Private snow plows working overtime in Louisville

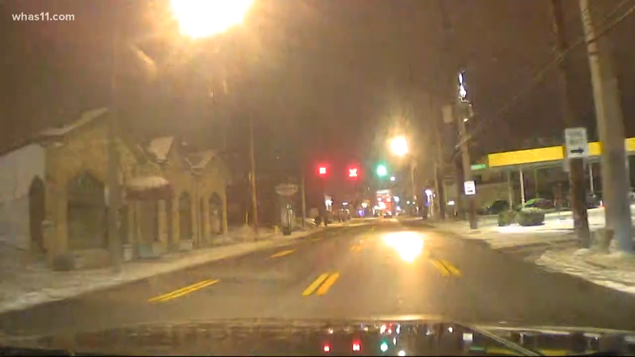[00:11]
Here's a live look right here on Bartstown Road. It looks pretty clear. Not too many people out here enjoying the evening of Friday night, but it's understandable since it's so cold out, but you can see to the sides. None of that has been plowed probably because there's cars parked there and it's a whole different story on the secondary road. Now, while city trucks have worked overtime, so have private, private plow and salt crews in the incorporated places within the city.
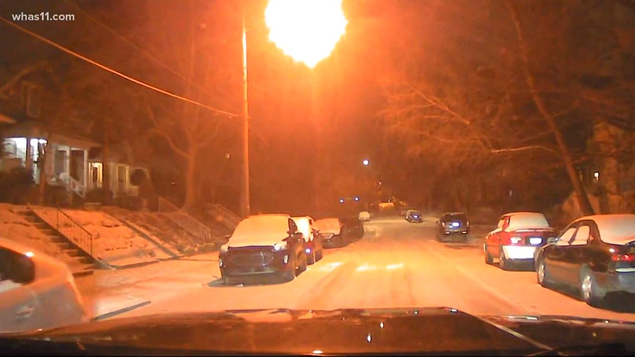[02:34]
But you can see the roadway here is completely covered. Icy still. And we're taking it slow here in the Beast. And this is the kind of issue the city will be facing over the next few days, trying to get to these secondary roads and put down some salt, especially when it gets cold and the melting snow turns to water. And then it just refreezes and makes it a whole nother headache at night. Meanwhile, Jim Graven of Steepleton says it's been a very busy winter season so far.